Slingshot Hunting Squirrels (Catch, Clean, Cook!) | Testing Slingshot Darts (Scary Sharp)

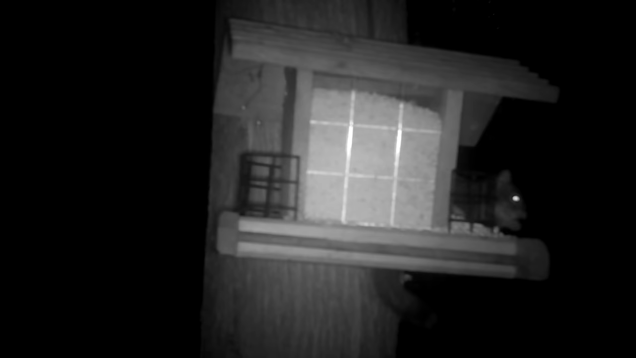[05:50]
It's crazy. I've never seen a red squirrel be so active in the night. I didn't think they were active at night, but here it is.
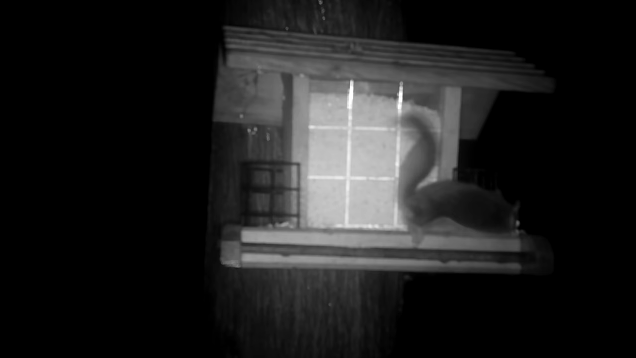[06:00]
It's like 150 impressions, it looks like, of this freaking red squirrel at night. Basically eating up all my freaking batteries.
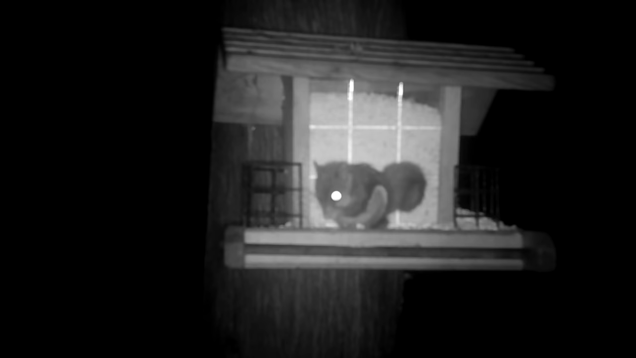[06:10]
And then back to daytime, and that blue jays there.
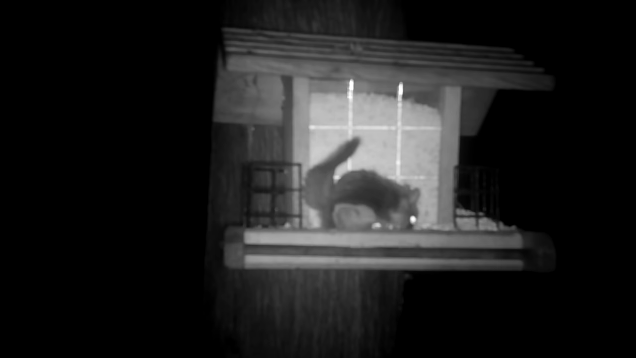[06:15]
So I don't know what it is. I don't know if Jeremy shot all the blacks and gray squirrels from here, but all it is is red squirrel and blue jay.
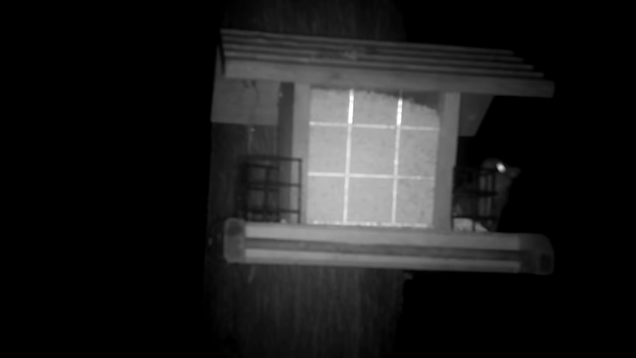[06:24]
I mean, we'll make a meal out of the red squirrel if we have to, but it's not a lot of meat there. It's mostly fur bearing mammal, and we can collect that and sell it for a buck. That's what the fur's worth right now on the market.